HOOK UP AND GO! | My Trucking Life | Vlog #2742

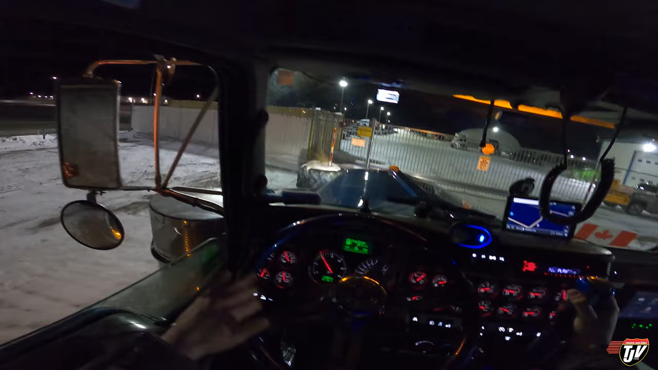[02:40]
first we gotta get let in the gate open says me
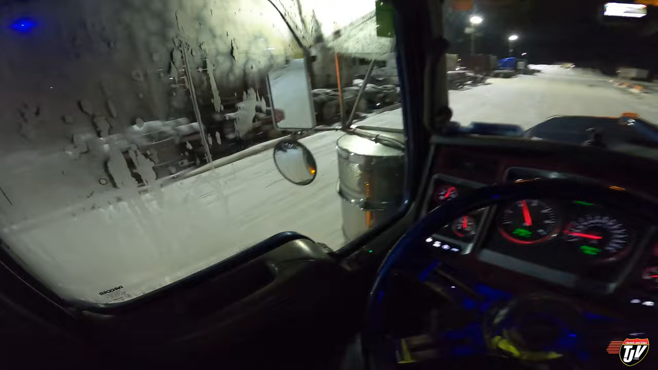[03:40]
this is that nice western star it's been sitting here for a long time I wonder if he's on holidays what happened hope he's all right like it's been there for a few weeks already I really like that truck I met the driver a couple times he's a good guy let's find us the trailer there's a flatbed straight in front of me there already
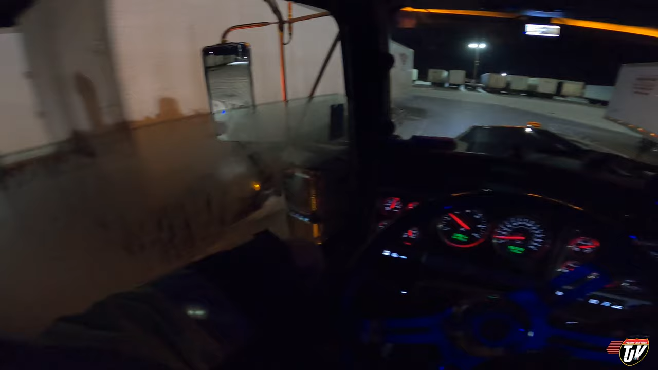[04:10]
I want a step deck I like him better
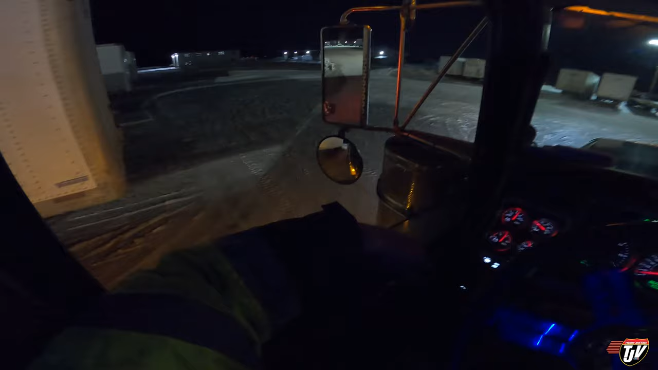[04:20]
I saw one over here I saw you hiding over here oh you're one of those you're one of those oh oh oh no there's a good step deck over here one twenty five d you want to be my friend